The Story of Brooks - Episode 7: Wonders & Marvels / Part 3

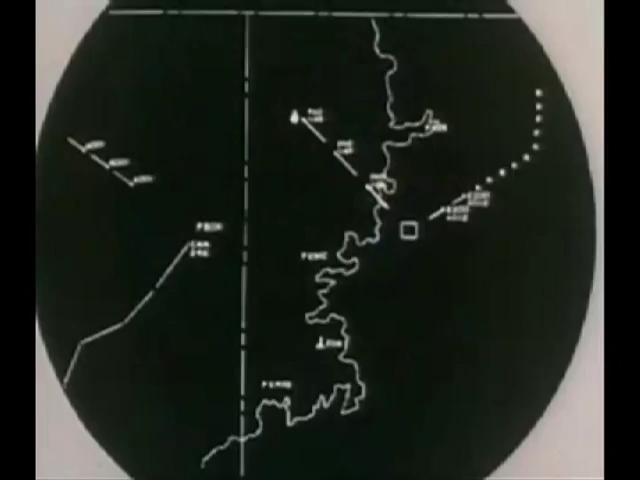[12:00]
It was actually designed to detect sea-launched ballistic missiles out to a range of like 3,000 nautical miles.